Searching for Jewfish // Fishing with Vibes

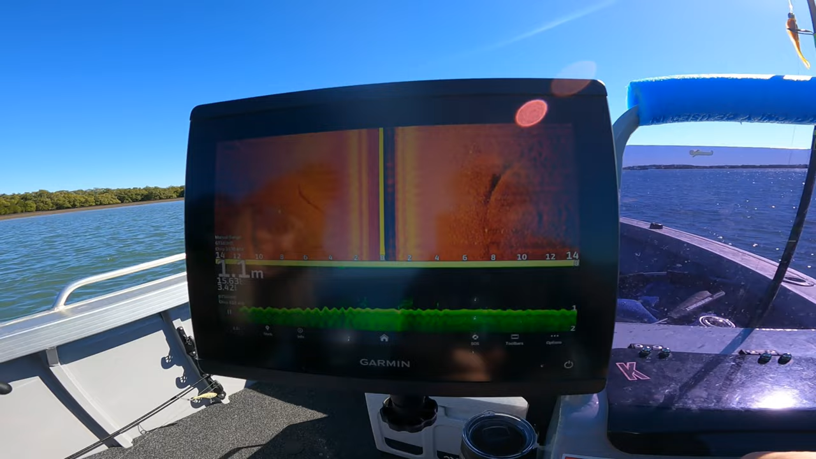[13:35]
What are we looking at? What's that? That's a drain.
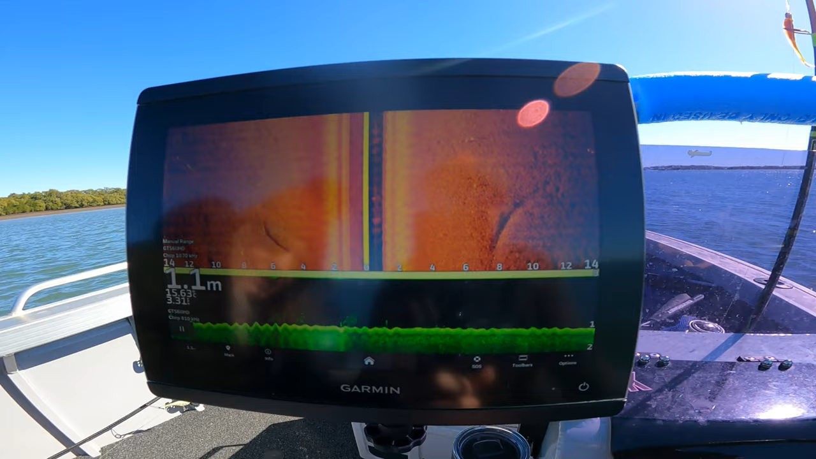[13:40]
On screen: depth 1.1 m
Looks like it's sticky. There's some fish here.
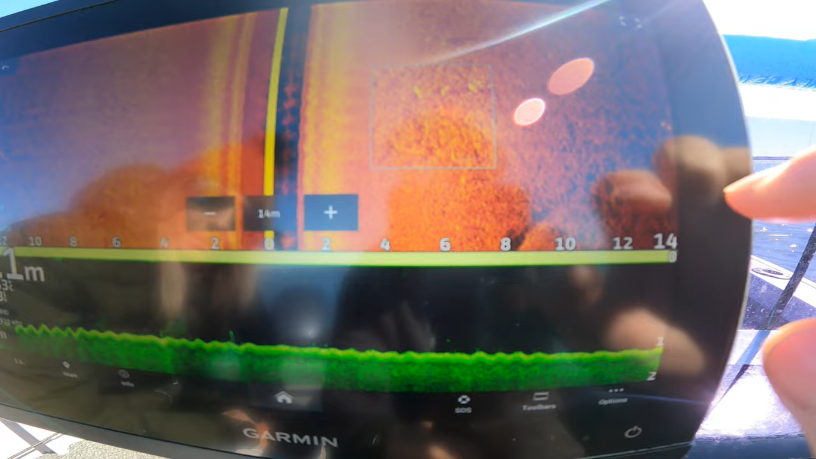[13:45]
Probably mullet. So, yeah, what we're doing is we're going along that side of this island.
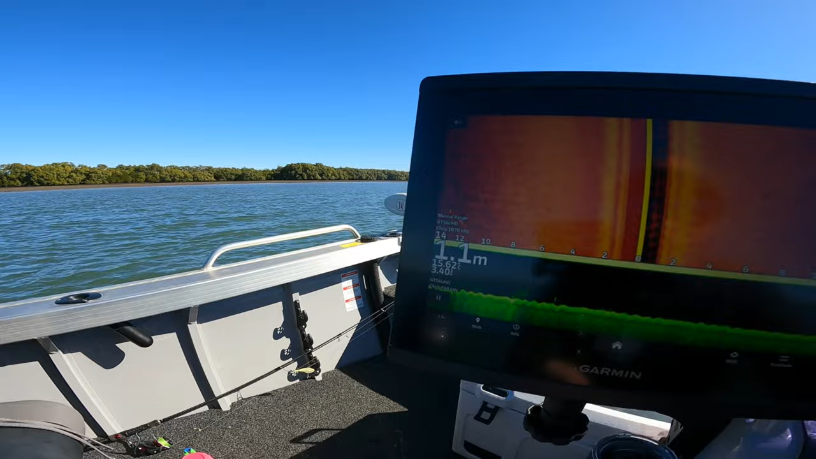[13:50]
On screen: depth 1.1 m
Tide's pretty low, so we're just, see that? There's some more fish there.
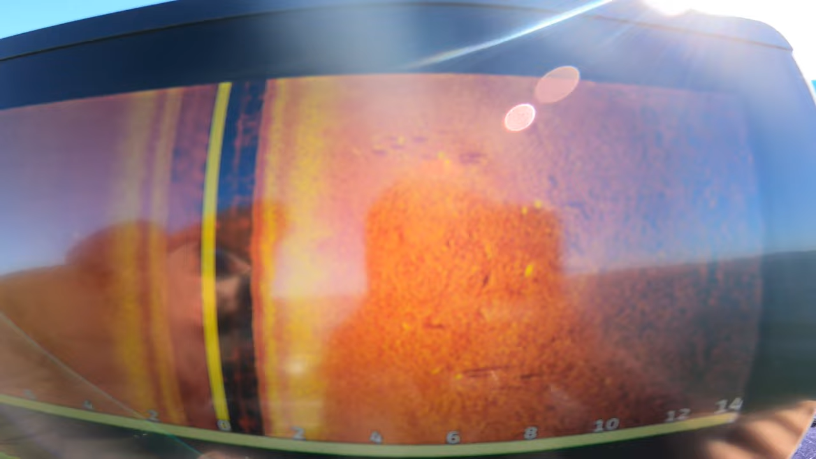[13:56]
They're only small. They're probably, like, I don't know, mullet or something. Yeah, on the way in, this is normally what we do. We just have a bit of a sound around different areas and might find a threadie or some trevally or something on the edge of these banks.
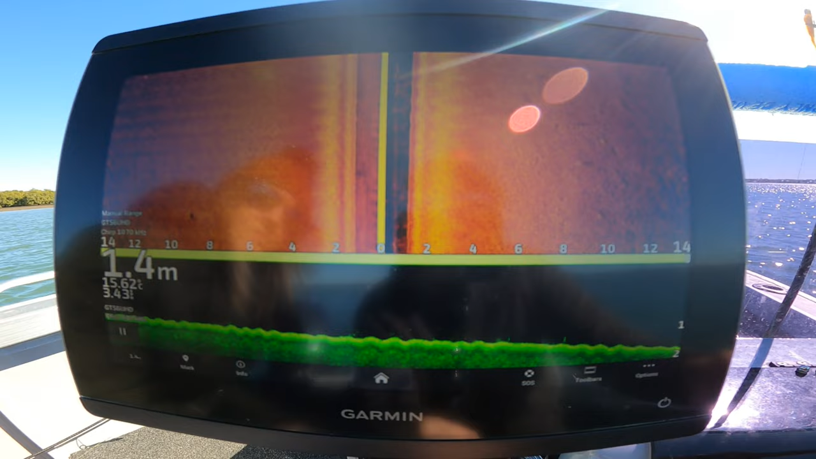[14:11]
On screen: depth 1.4 m
See? That's normally what we do. That's what we run.
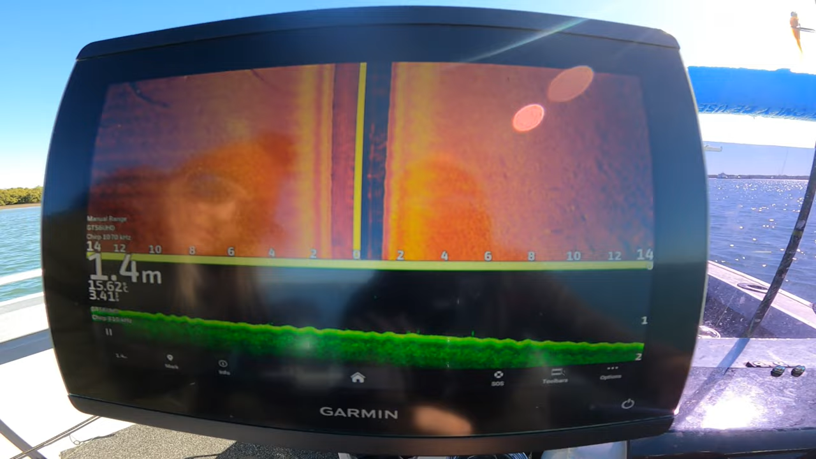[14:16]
On screen: depth 1.4 m
There's some drains with some fish hanging off them.
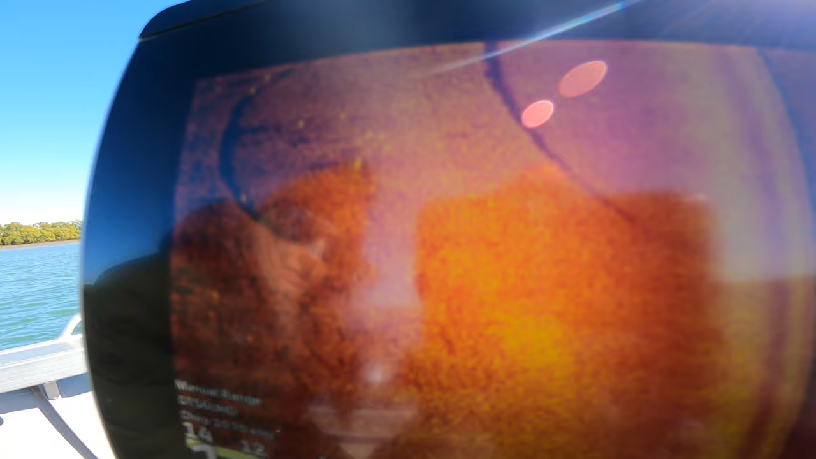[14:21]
Nothing big.
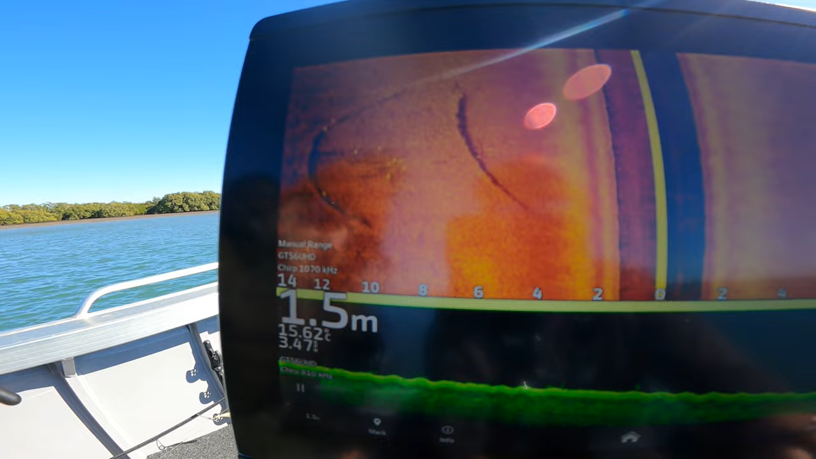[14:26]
On screen: depth 1.5 m
There could be brimbos sitting on the edge of those roads.
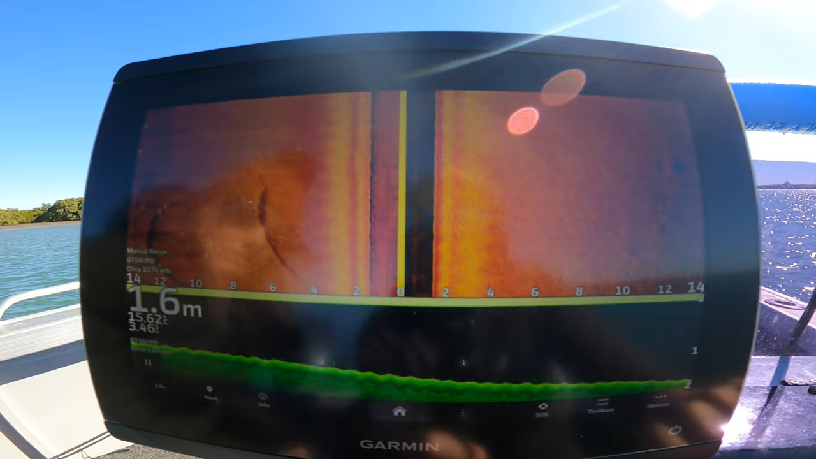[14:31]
On screen: depth 1.6 m
Yeah, we've seen anything good. We'll be sure to catch it.
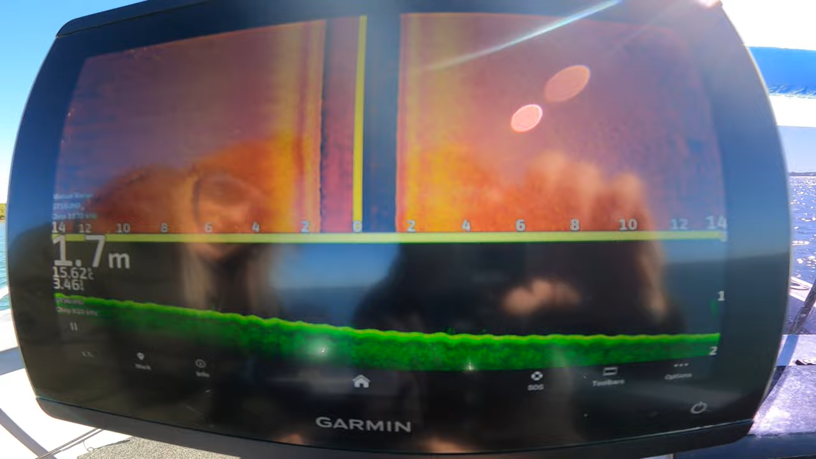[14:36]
There's some more fish there. Zoom right in.